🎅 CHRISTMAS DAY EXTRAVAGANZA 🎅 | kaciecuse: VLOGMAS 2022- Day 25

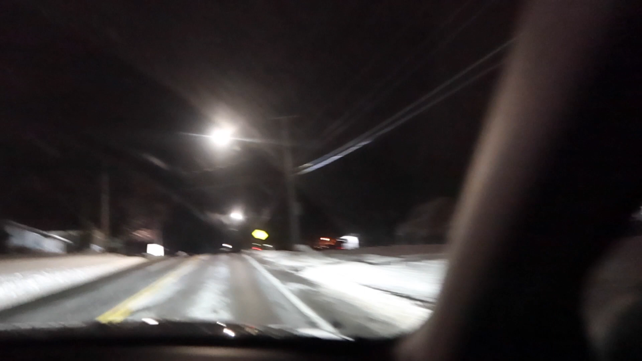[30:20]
I don't see any garbage cans. Oh. My dad's the only one let out. I didn't notice any on our street, did you? No, I don't think so. I'll put it out anyways.